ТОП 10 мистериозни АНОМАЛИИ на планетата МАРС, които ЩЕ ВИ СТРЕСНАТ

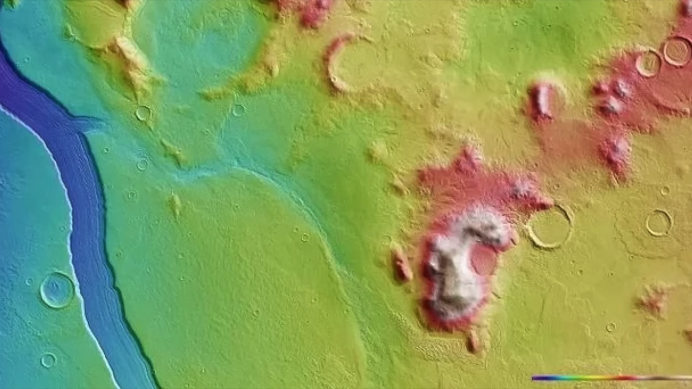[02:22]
Доказателство са речните корита и празните басейни на езера, морета и дори океани. Според учените преди около 4 милиарда години, ядрото на Марс изтива,
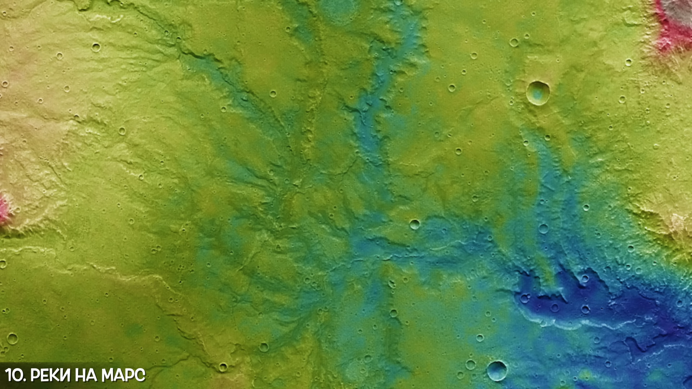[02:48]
Вижте тези ясни останки от езеро и извираща от него цяла речна система.